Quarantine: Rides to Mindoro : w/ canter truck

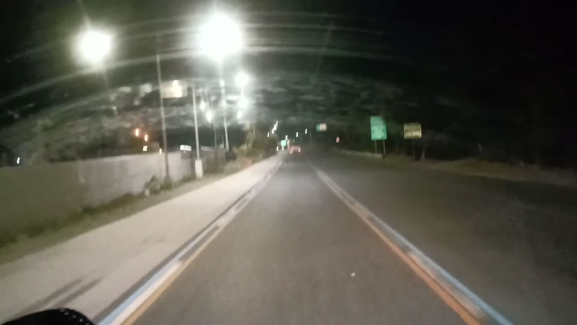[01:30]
So yun nga mga manoy, dito na kami ngayon sa Taguig. Papasok na kami ng expressway SX. Titingnan natin kung checkpoint ba dito. Inaharang pa ang mga ganitong sasakyan na truck.